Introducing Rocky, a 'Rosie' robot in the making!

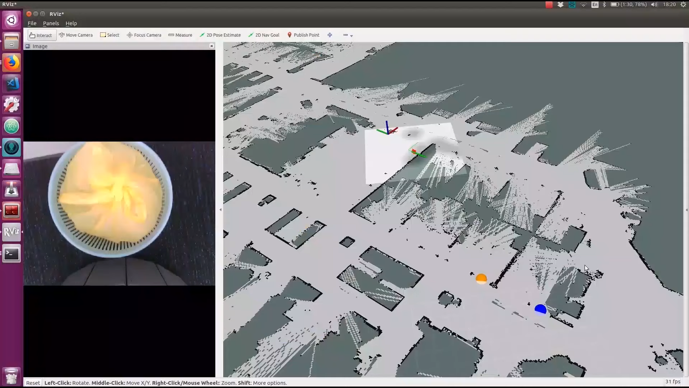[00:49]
Once it sees a garbage bin it will pick up the garbage and then drive
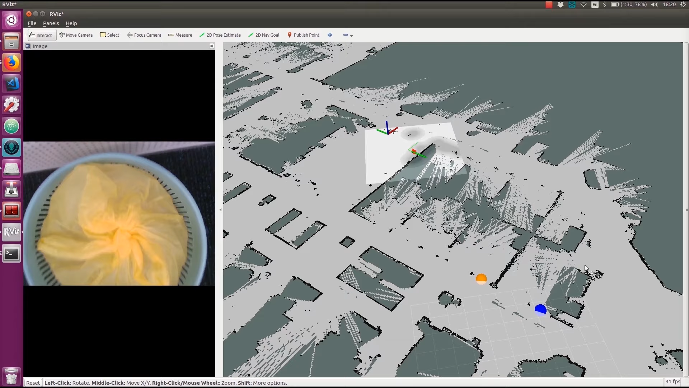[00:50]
out to where the garbage location is outside and drop off your rubbish.